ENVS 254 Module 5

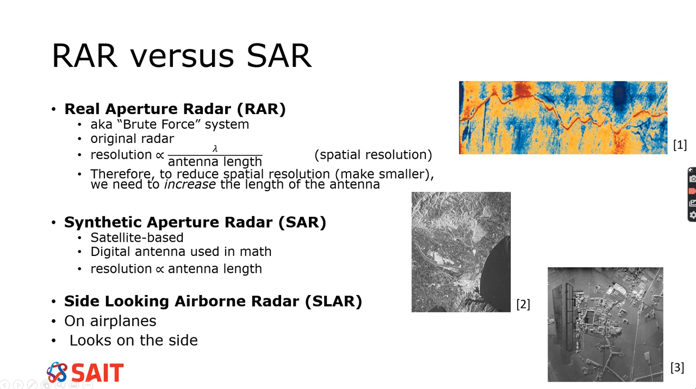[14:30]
So, and these were, on the side here, there's some pictures. So this is a RAR system, this is from a SAR system, and this is from a SLAR system. Then we can get into how things are processed. So one of them is polarimetric synthetic aperture radar, and so pulsar. So this looks at how things are polarized. So there's two ways that energy can be polarized based on the electromagnetic theory. One is horizontally, and the other one is vertically. So you can visually think of that. So you can think of an inchworm moving its way along, and that would be a vertical, a vertical polarization.
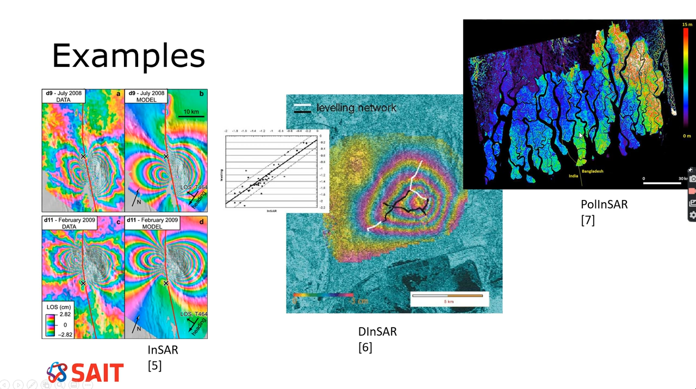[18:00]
You can see all of that showing up there. So the fifth, the third objective is describe the Earth's surface feature characteristics that influence radar returns.